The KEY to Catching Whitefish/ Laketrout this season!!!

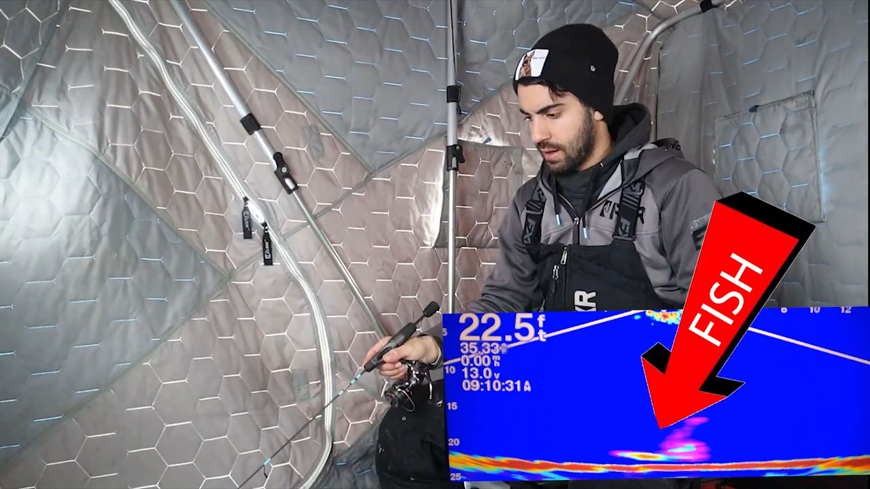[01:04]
On screen: depth 22.5 ft
What the? I just got smacked. Like crazy hard. I'm pretty sure it's just,
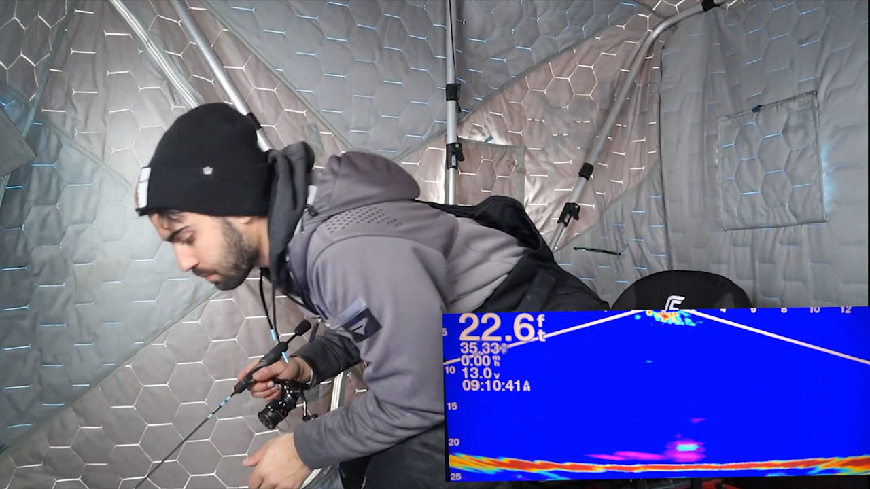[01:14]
On screen: depth 22.6 ft
what the heck, that absolutely crushed me. Oh, here we go again. Got him this time though. Wow, that one ate that top hook this time.
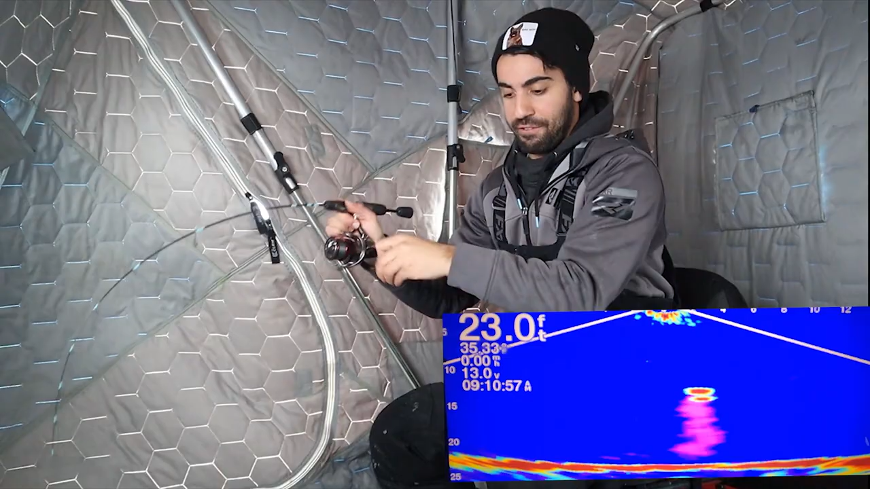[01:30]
On screen: depth 23.0 ft
I felt that one. Giant whitey. Oh my god, this is a giant whitefish. This is so sick.
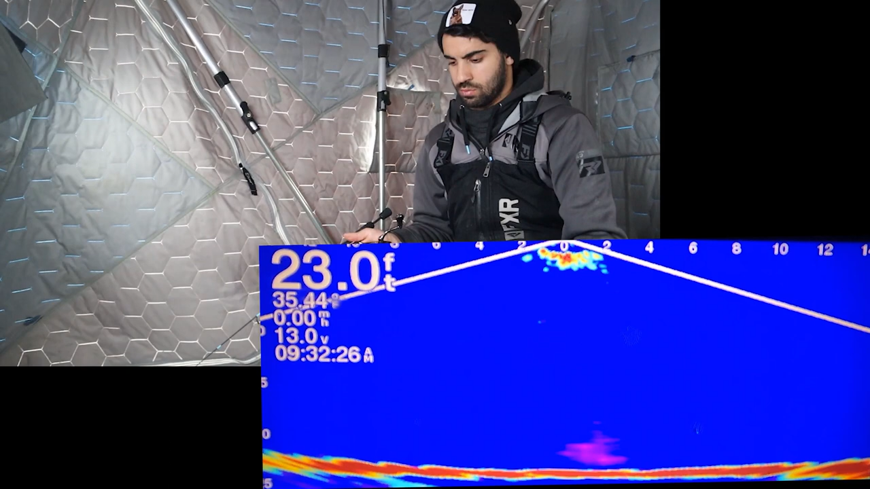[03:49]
On screen: depth 23.0 ft, speed 0.00 mph
Here he comes, the top hook. Got him.
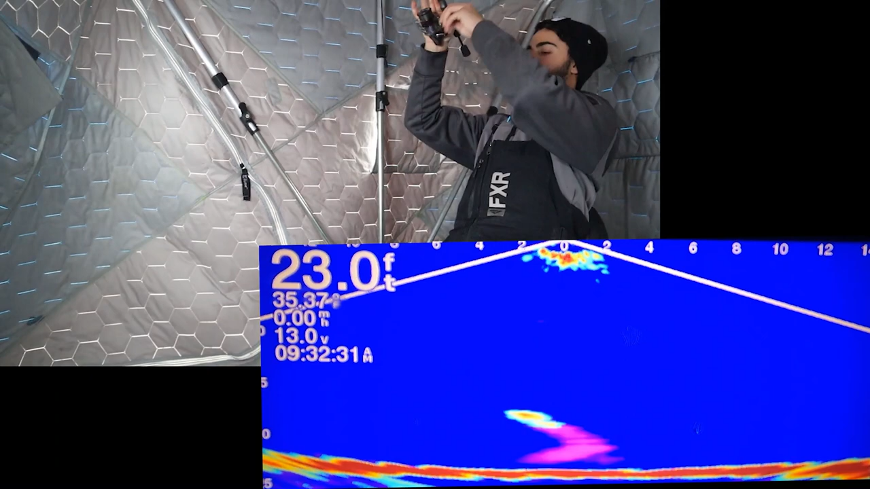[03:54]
On screen: depth 23.0 ft
Top hook again. Did you see that? Told you guys. You don't believe me?
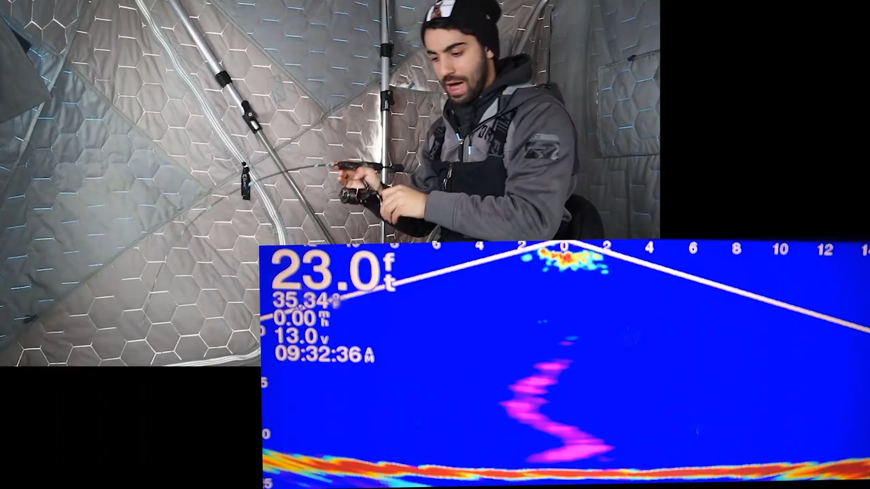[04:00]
On screen: depth 23.0 ft
I don't know how clear, crystal clear, that has to be. Top hook.
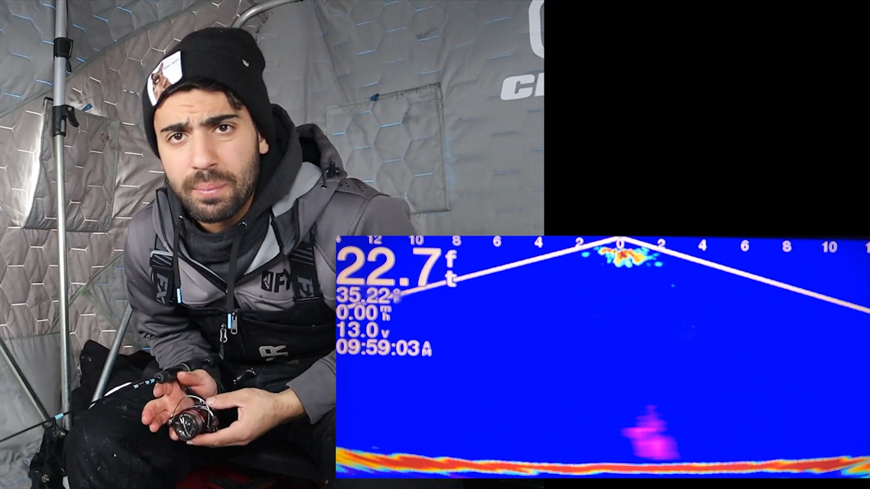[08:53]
On screen: depth 22.7 ft
Damn. It's like every... Oh, here we go. This one's coming in hot. He hit it. This guy's coming to the top hook. He's going to smoke it. Got him. Top hook again.
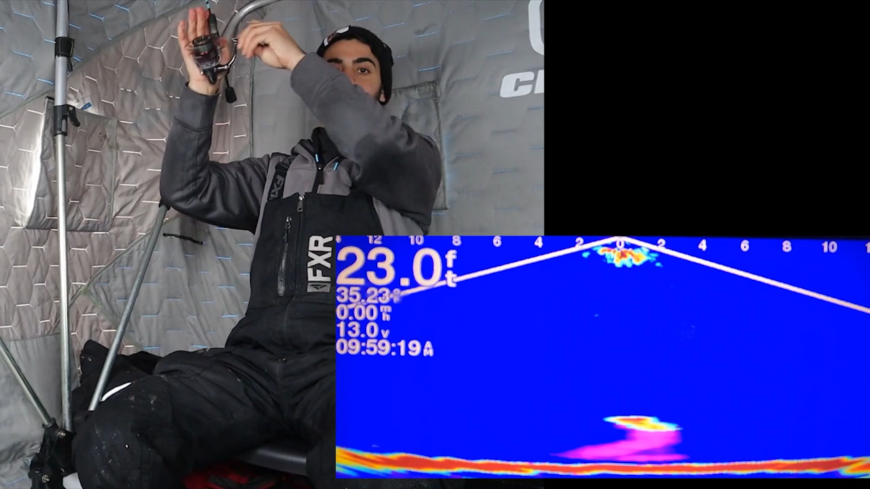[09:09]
On screen: depth 23.0 ft
Unreal. I don't know if that says it or what, but when you see a fish streak up like a damn freaking Laker to the top hook, how do you not use it?